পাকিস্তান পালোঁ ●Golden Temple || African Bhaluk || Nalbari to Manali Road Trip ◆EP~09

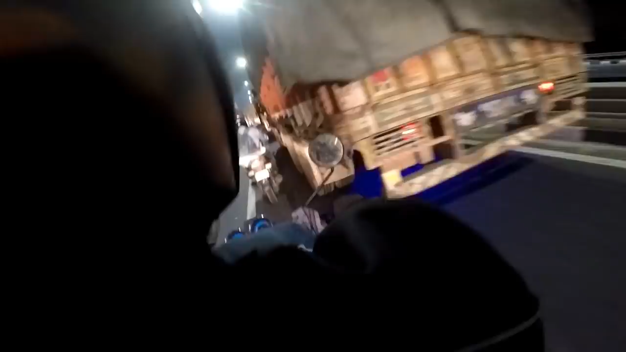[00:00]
ডেলি ট্রাকৰ মাজে মই যাইনি পালে গাছি মানে আৰু বাৰটা বজাত কি শুনো আগত ওয়াশিং শুনি কি পাই পাইপ শিক শুনি কি
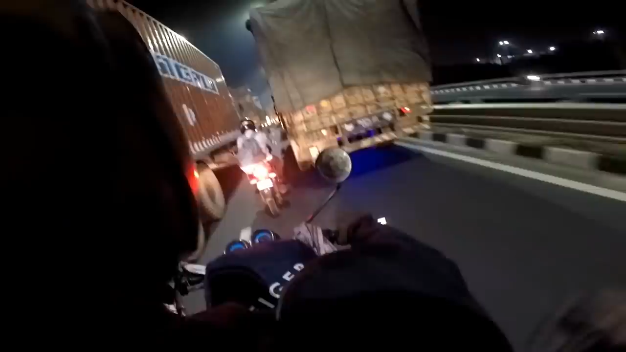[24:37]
রাতেও হে জেলি ট্রাকর মাঝে মাঝে যাই নিতে লাগা আছি মানে আর 12টা বাজাত কি হয়েছিল আগত দেখি